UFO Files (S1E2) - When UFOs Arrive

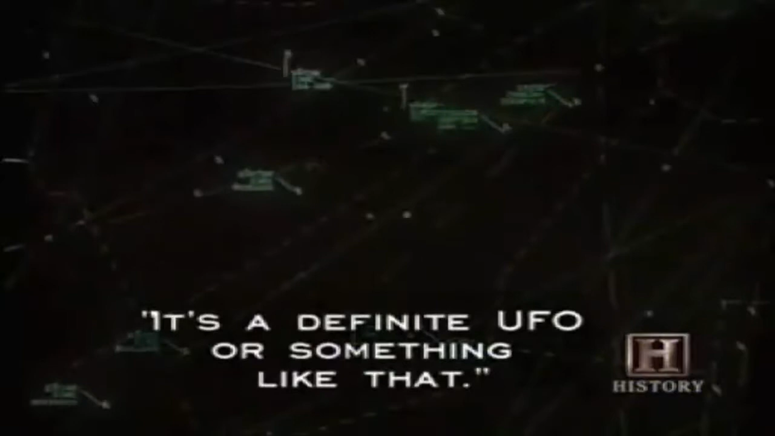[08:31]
it's a definite UFO or something like that But I mean, it, oh, y'all are serious about this Yeah How long did he think it was?
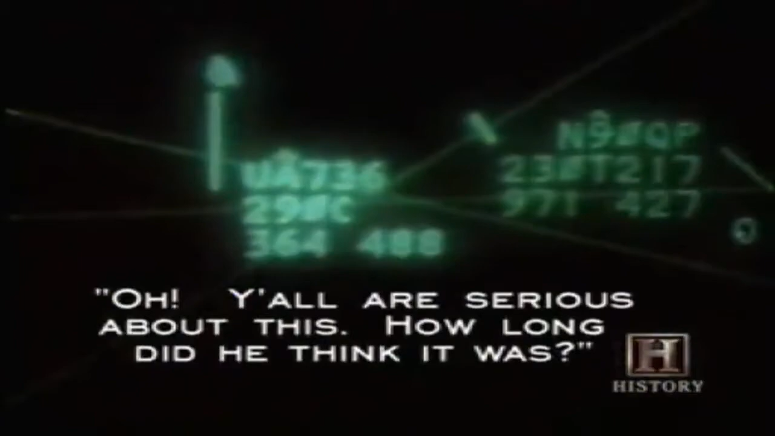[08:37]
You said he was 300 to 400 foot long Holy smoke
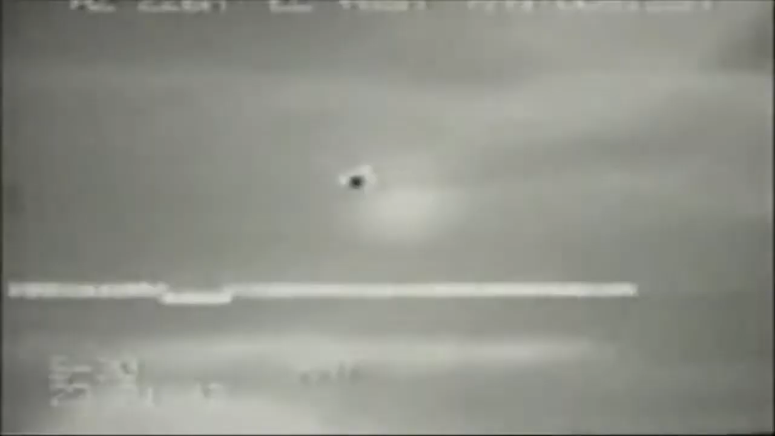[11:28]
May 30th, 1995 Nellis Air Force Base, Nevada
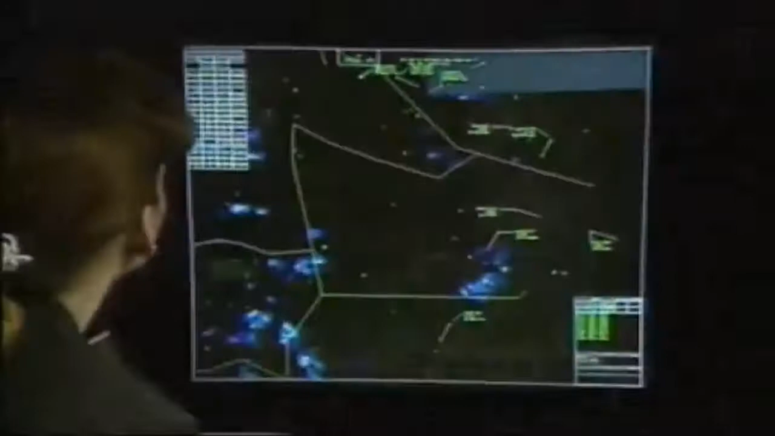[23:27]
The Belgium Air Force Quickly takes the lead In setting up a procedure For tracking this Unidentified flying object
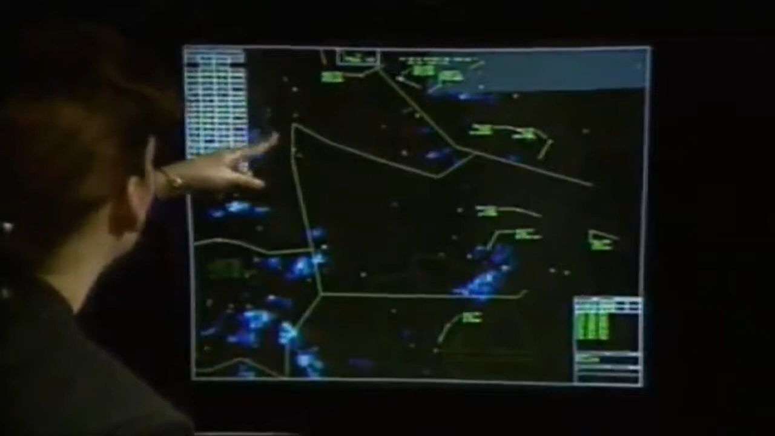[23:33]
Colonel Wilfred de Browner The Air Force's Chief of Operations Coordinates a special task force To work with local And national police agencies As well as civilian UFO investigators
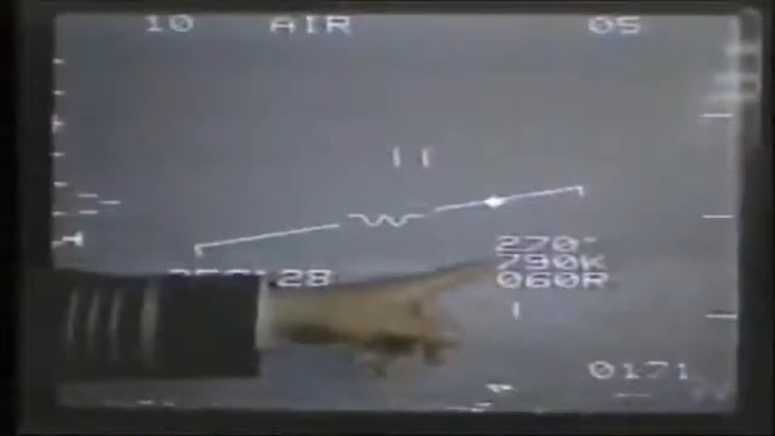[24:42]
According to the radar The UFO could Within seconds Accelerate from 170 To 1,100 miles an hour And drop from 11,000 feet